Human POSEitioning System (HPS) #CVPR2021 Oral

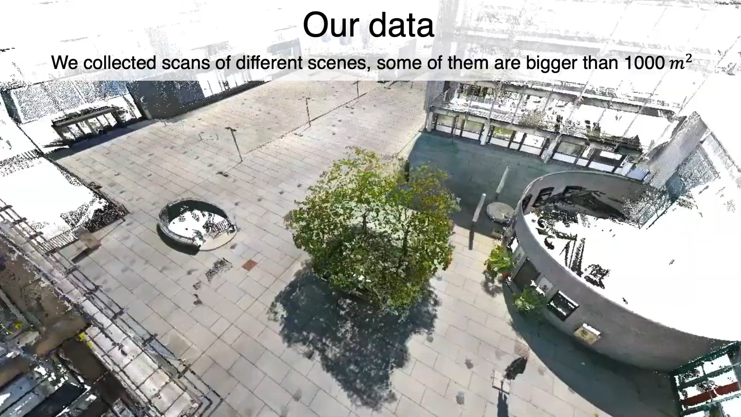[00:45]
Some scans are bigger than 1000 square meters.
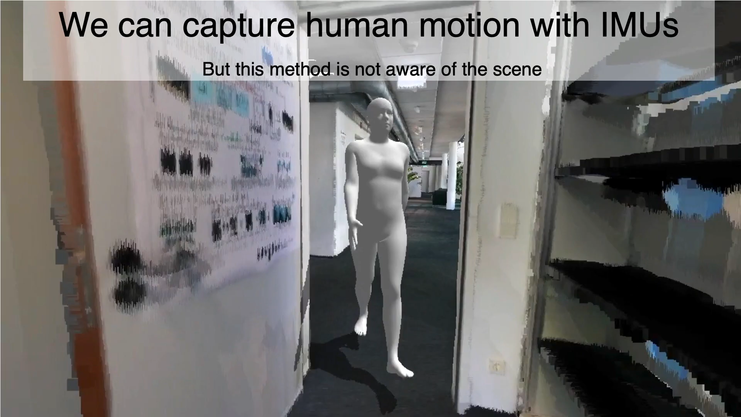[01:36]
Notice the interpenetration with the scene.
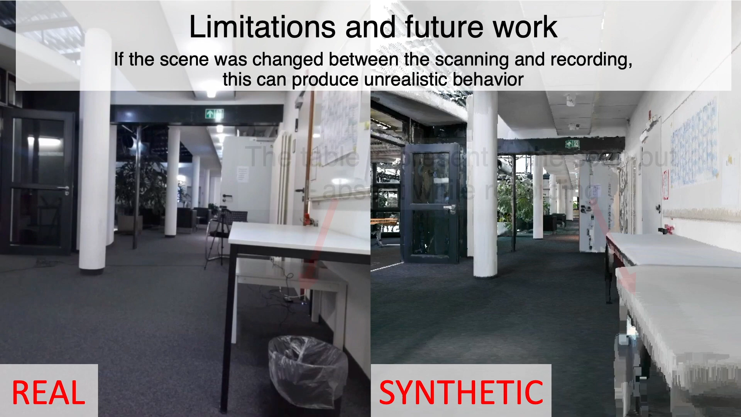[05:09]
Changes in the scene also produce unrealistic behaviour.
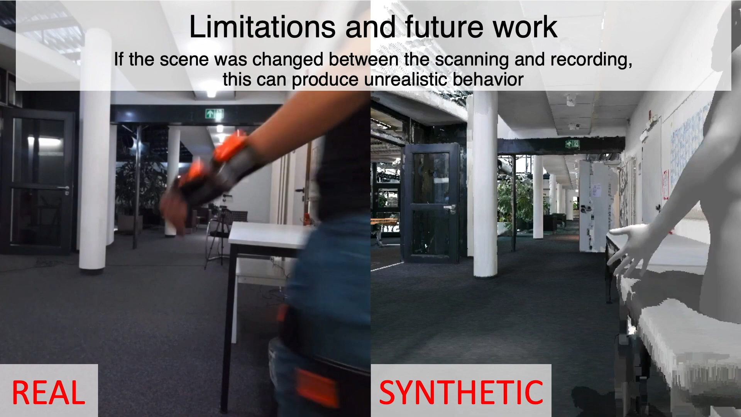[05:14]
Here the table is present on scan, but absent while recording. Notice that the person moves through the table.